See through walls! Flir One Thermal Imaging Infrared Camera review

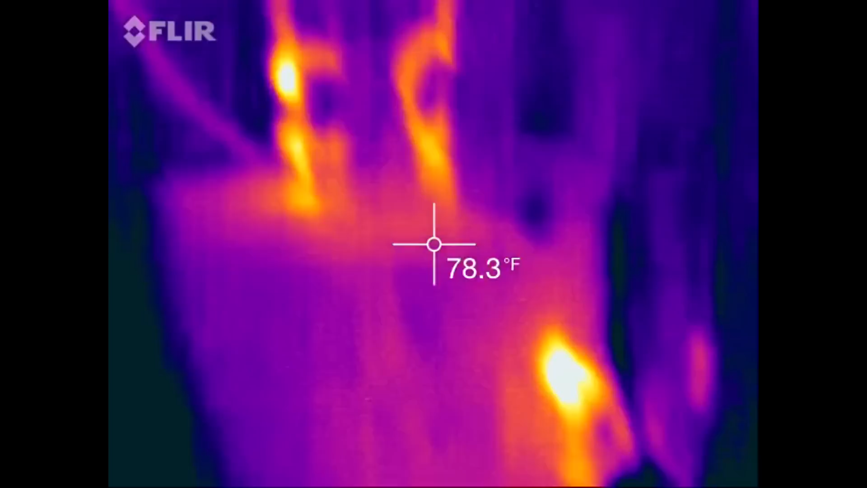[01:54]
On screen: spot 78.3°F
So, kind of cool. Let's see if you can see my feet prints coming in here. That's another cool thing. All right.
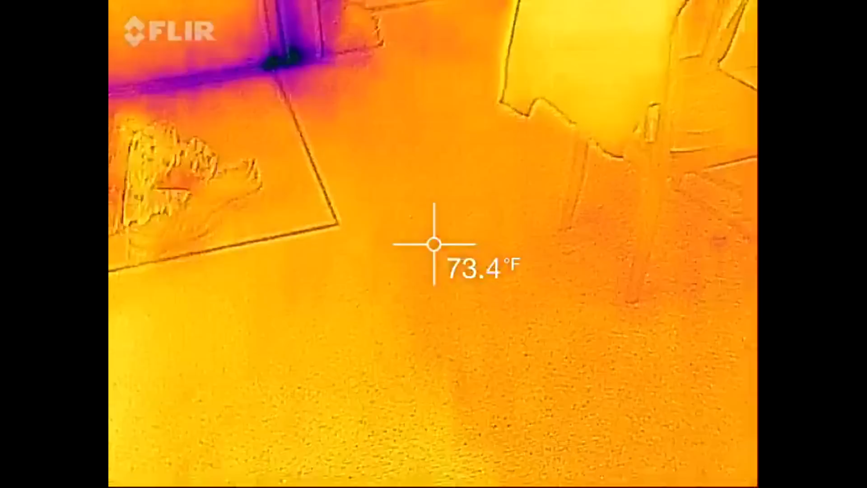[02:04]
On screen: spot 73.4°F
Well, there. There's my feet prints from where I was just showing you everything.
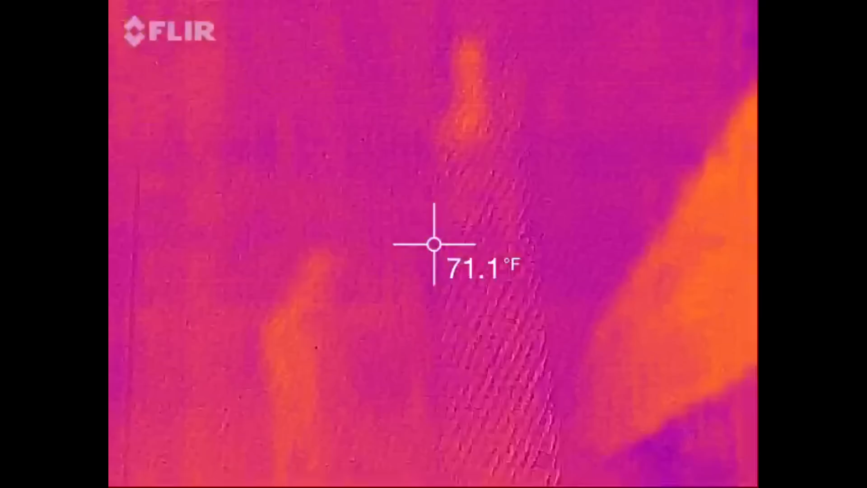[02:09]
On screen: spot 71.1°F
So, you can kind of see this is pretty cool.
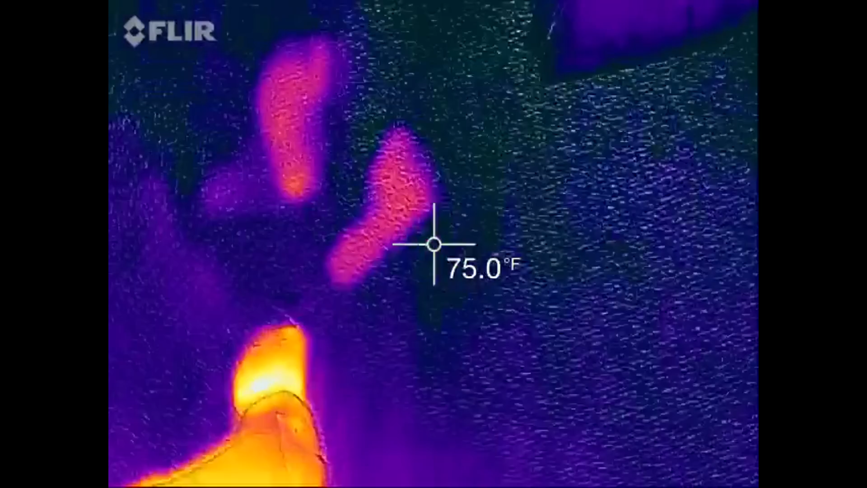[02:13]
On screen: spot 75.0°F
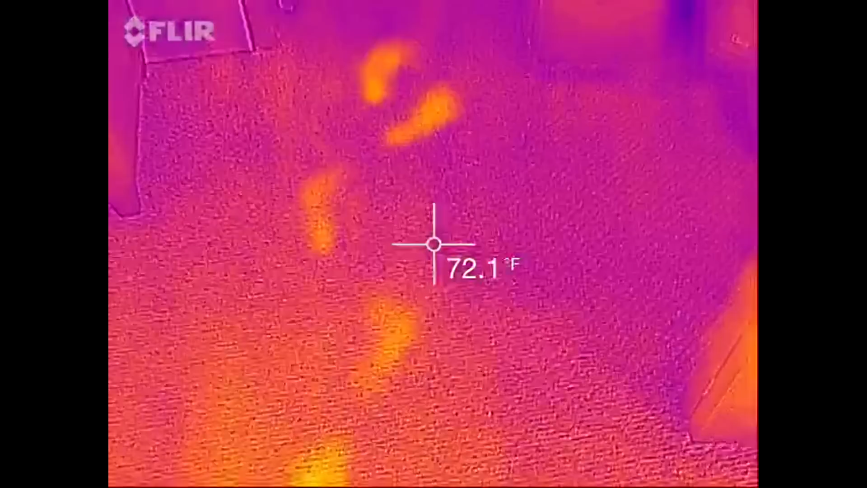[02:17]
On screen: spot 72.1°F
Overall, very impressed with this device. It's really cool.
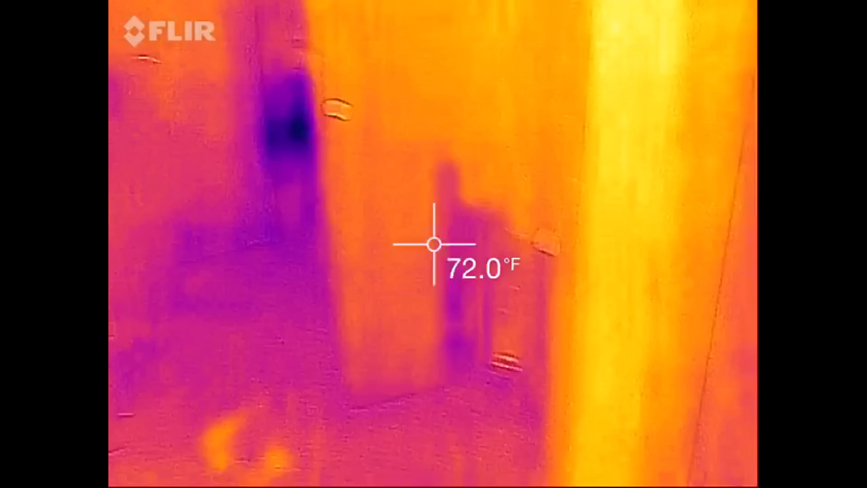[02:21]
On screen: spot 72.0°F
You know, see a lot of hot and cold.
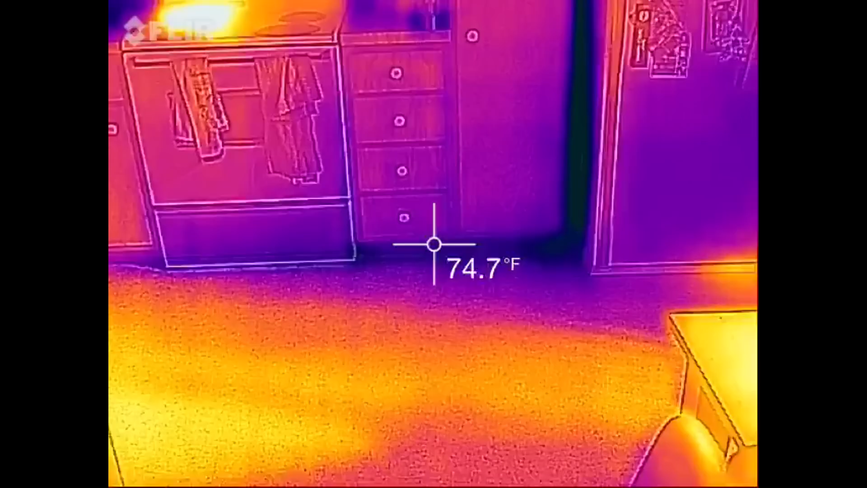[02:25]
On screen: spot 74.7°F
So that's a lot of heat coming up from my refrigerator.
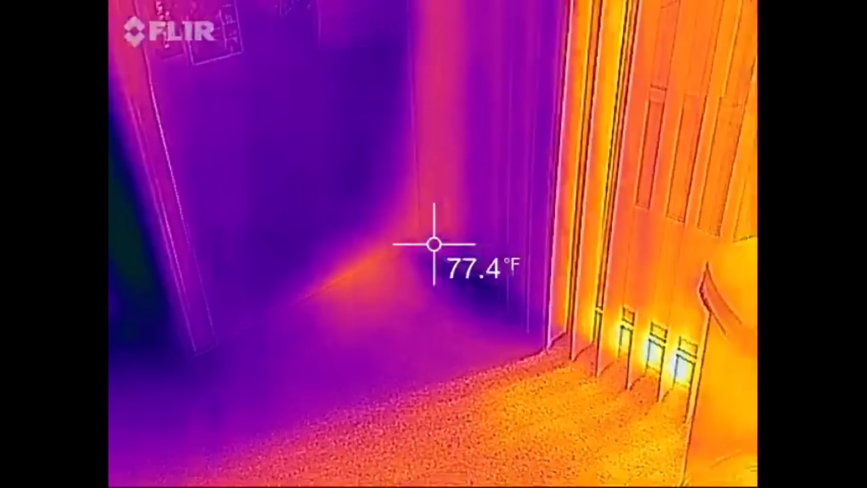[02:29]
On screen: spot 77.4°F
Sun's coming in right here.
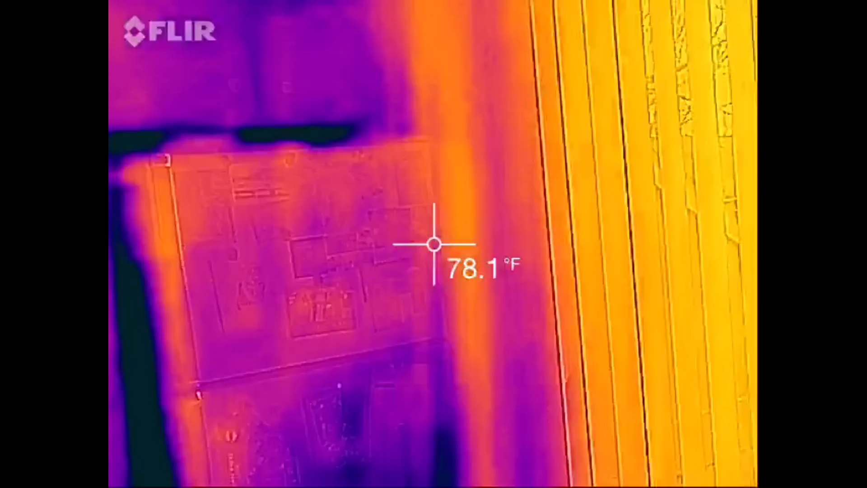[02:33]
On screen: spot 78.1°F
So it's warming up the room. Oh, I was cooking on the stove earlier.
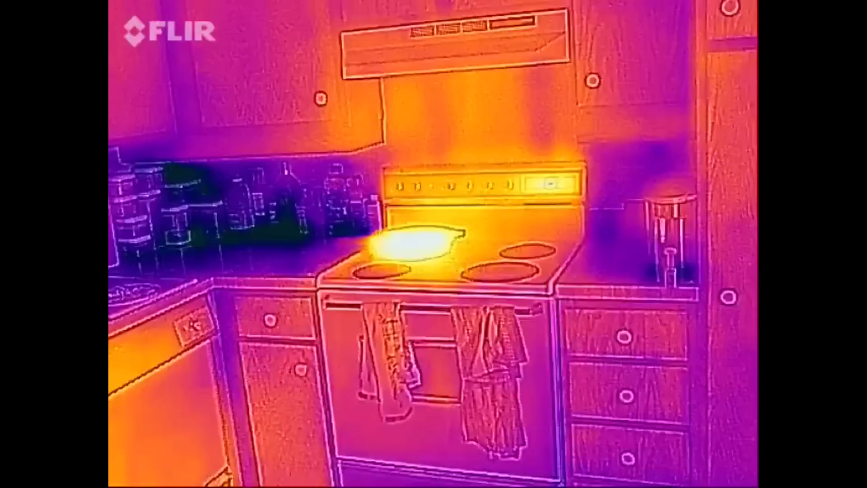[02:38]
So I guess that pan is still kind of warm.
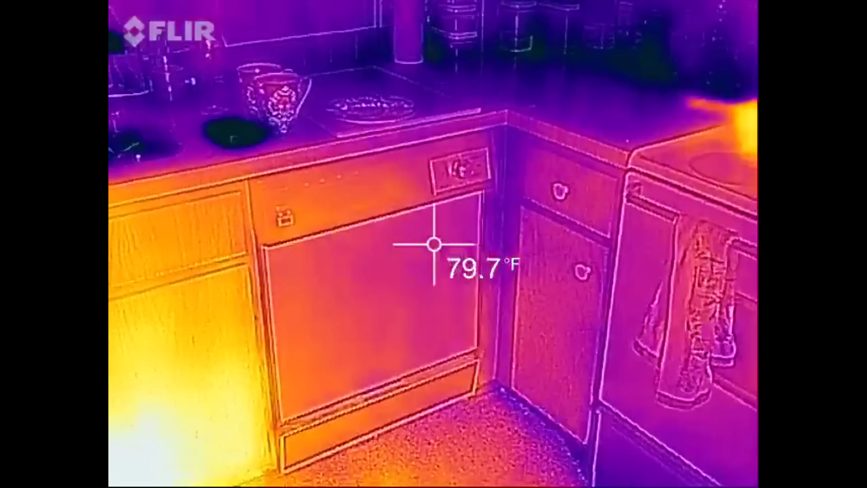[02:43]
On screen: spot 79.7°F
And there's my feet prints again.